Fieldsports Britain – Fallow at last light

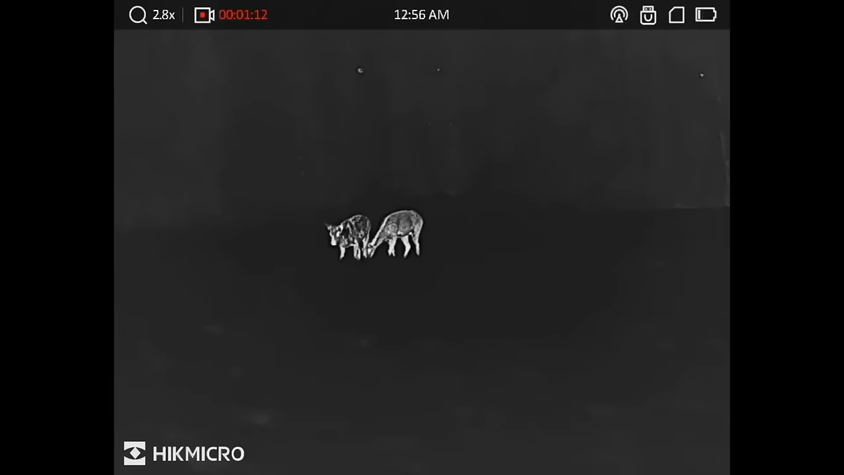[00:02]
Daytime foxing and nighttime deer, all within the law, of course.
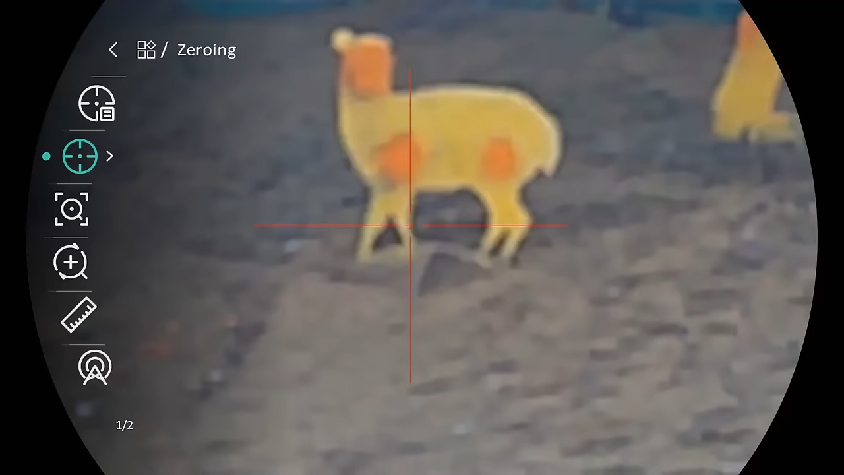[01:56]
Many of you will be familiar with the day-night Alpex scope. Among other goodies in the HIK Micro parcel is a Thunder thermal add-on.
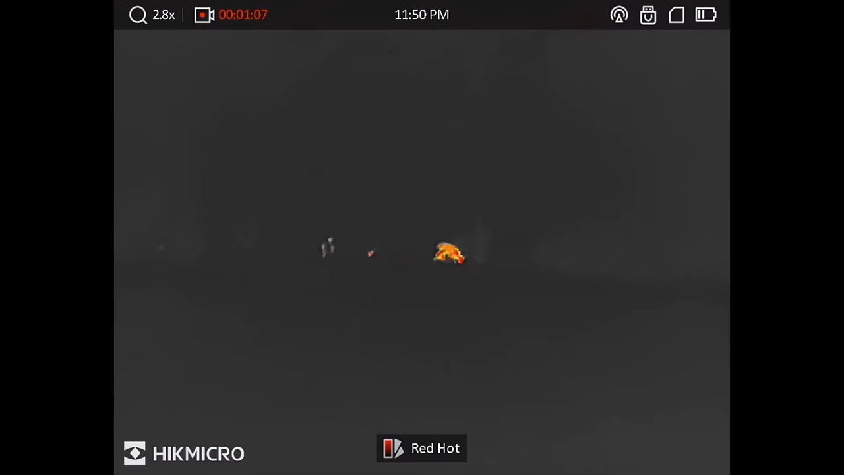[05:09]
As we move on, Kai picks up deer on the edge of a pony paddock. I would say roughly about 180, 200 metres in front of us, there is a group of deer. I can see it with a thermal very clearly.
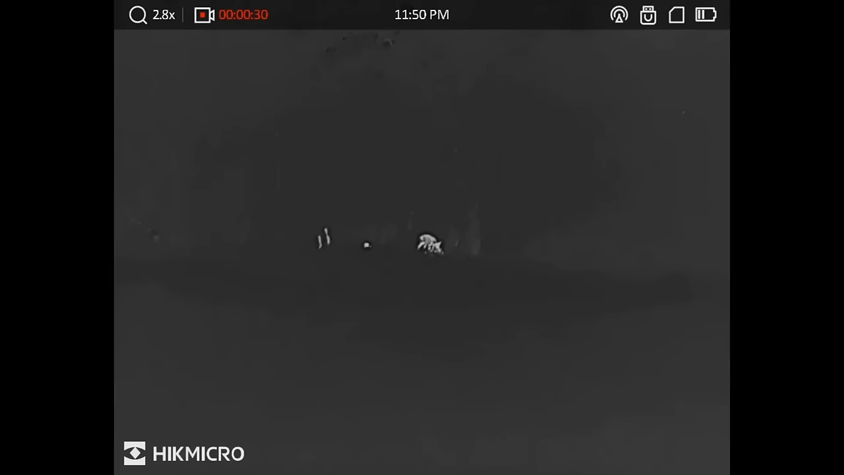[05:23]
I can't see with my eyes. Actually, we're going to creep along the hedge line here, and then there's a big tree in the middle.
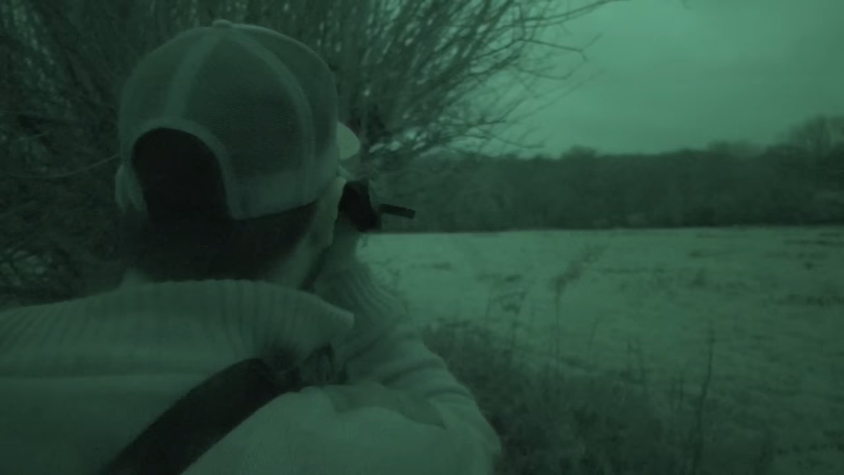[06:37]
They must wind us as they too disappear.
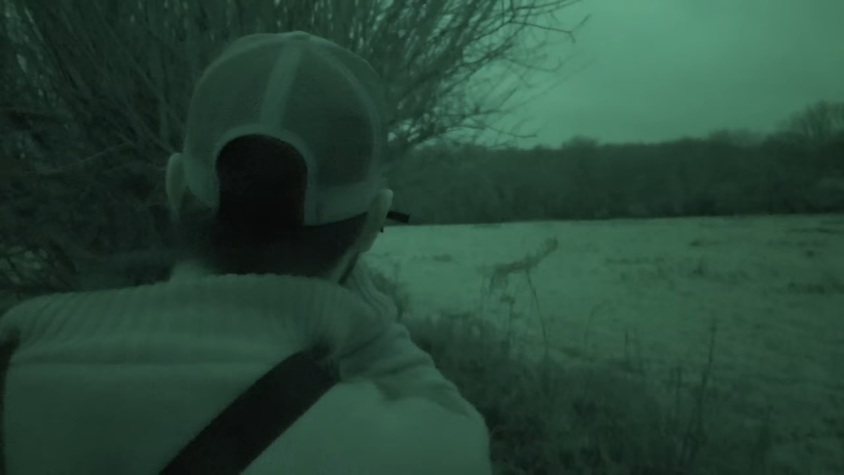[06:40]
Then the condor picks them up again on the woodland edge.
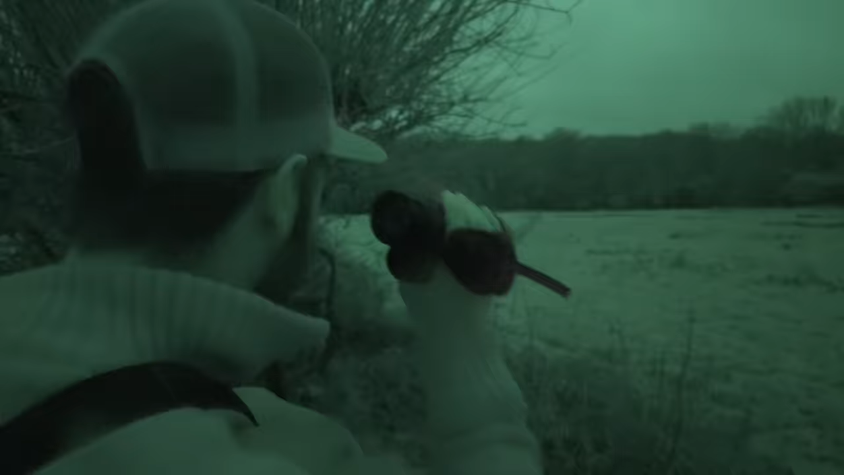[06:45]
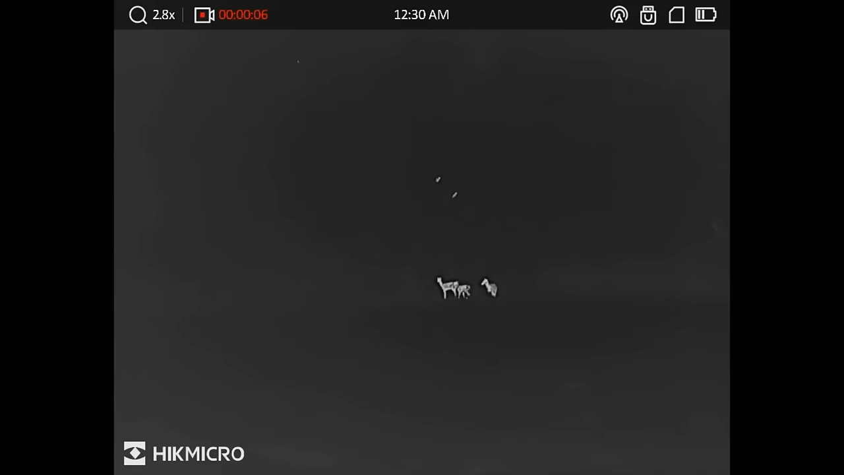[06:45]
We are conscious of the time. We are losing the light.
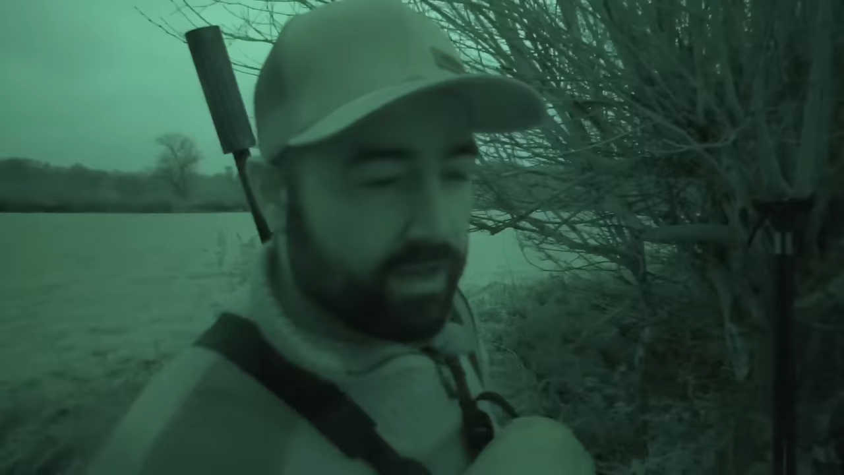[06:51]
So sunset was 15:51, and it's now 16:22, so about half hour left. As you can see, the weather has turned, and also with the rain, it's kind of got a bit misty, so the visibility's got a bit poorer. But we'll hopefully we'll get some deer come out and be able to test out the scope. Find something. But yeah, we did. There was a group of deer in this field, and they're at the bottom of the tree line.
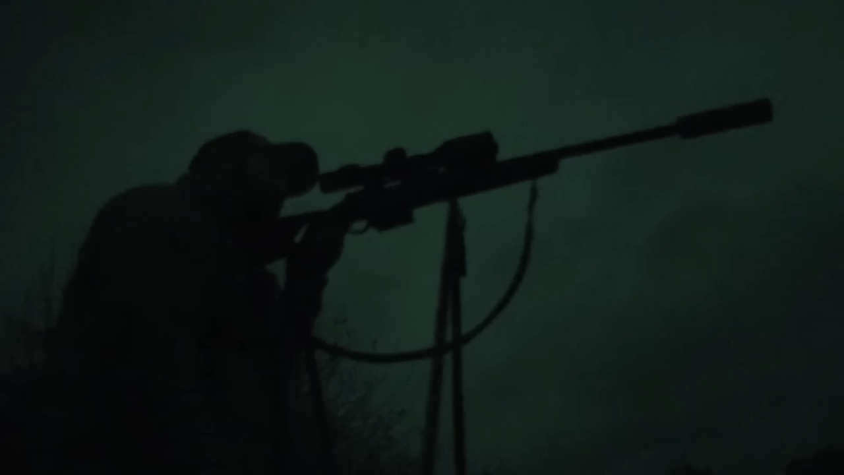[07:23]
They've just moved on, so we're waiting to come back.
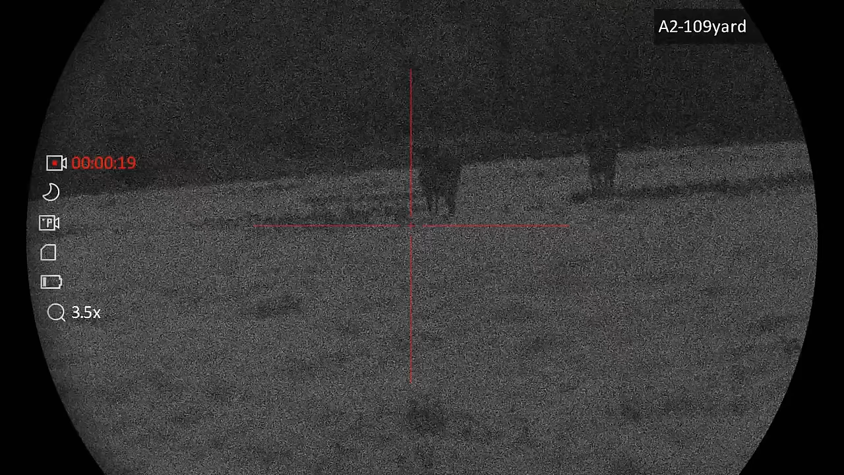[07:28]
Standing in a gap in the hedge line, two fallow graze out from the wood towards us.
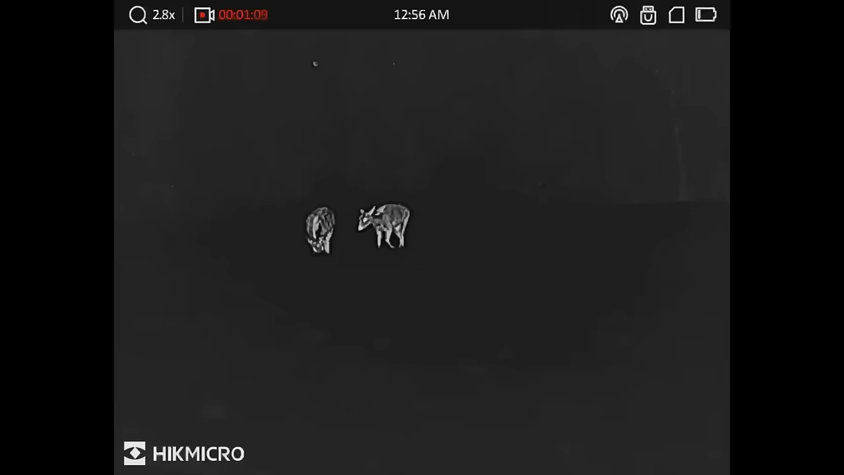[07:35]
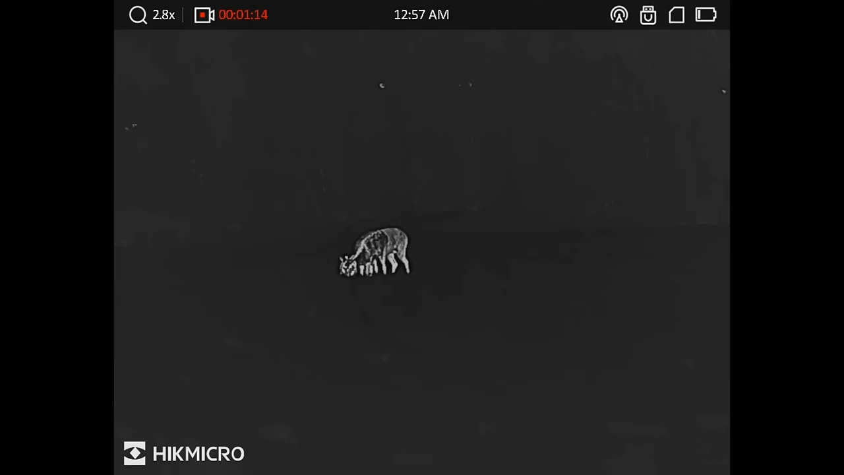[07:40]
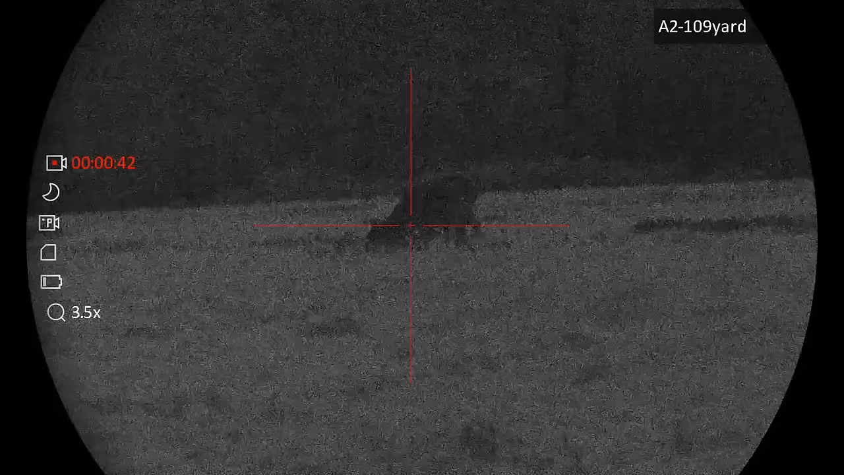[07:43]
Kai is happy to take the shot with the Alpex.
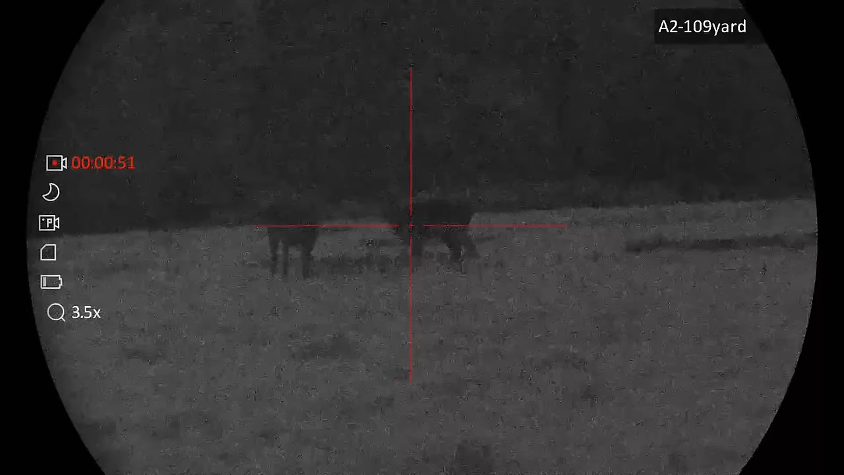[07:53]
That was all good.
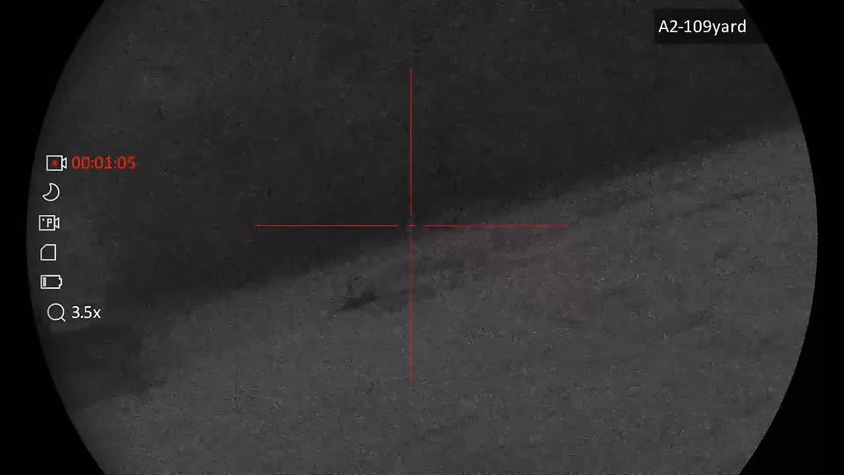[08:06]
We're bouncing around backwards and forwards, weren't we, for a long time, really.
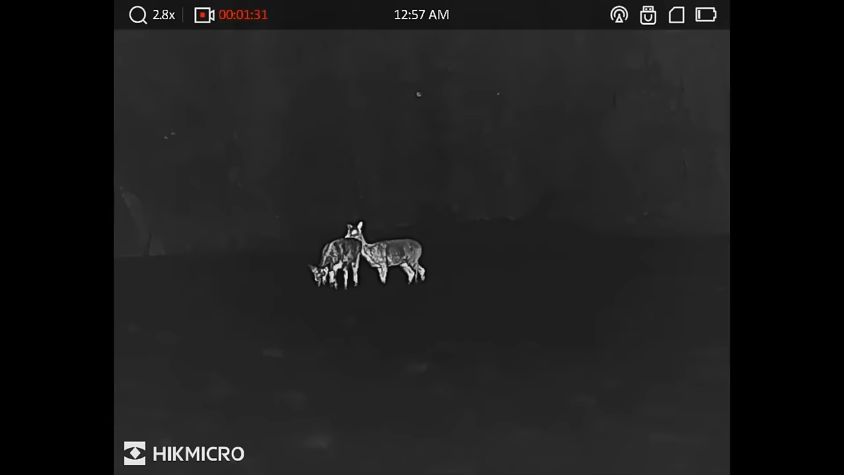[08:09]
One in the back. The last moments managed to get onto those two there, and we took the chance,
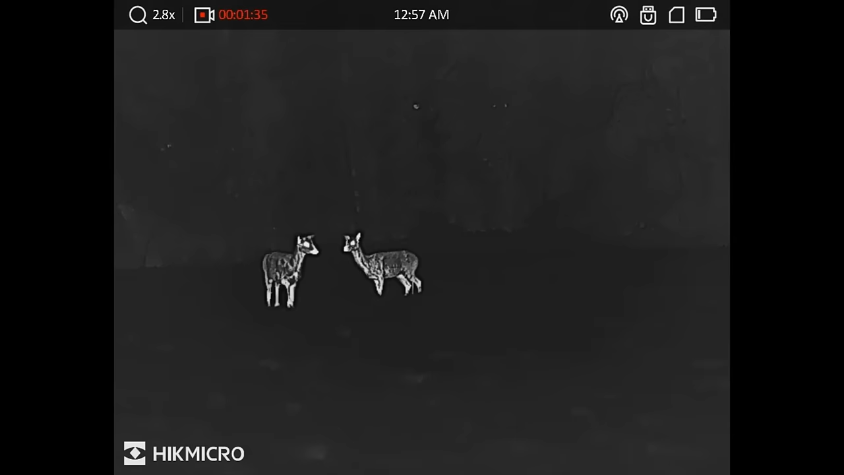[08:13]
took the shot, and so it's dropped maybe about 80 to 90 yards in front of us.
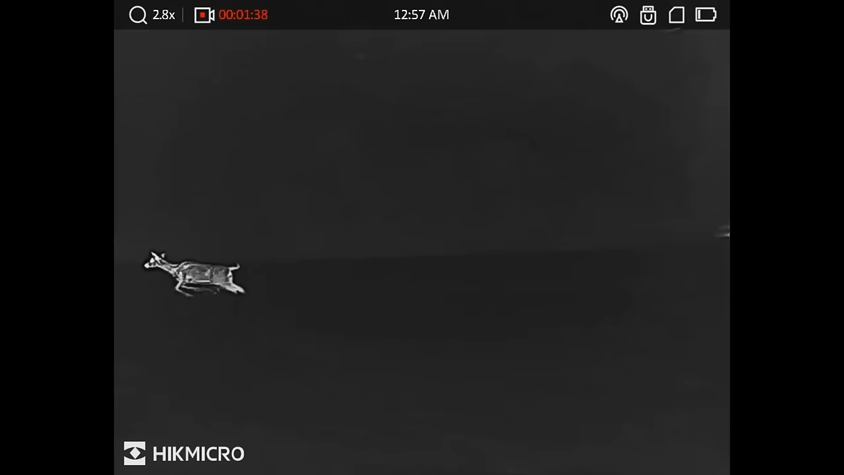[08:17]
So we'll go over now and I saw that out.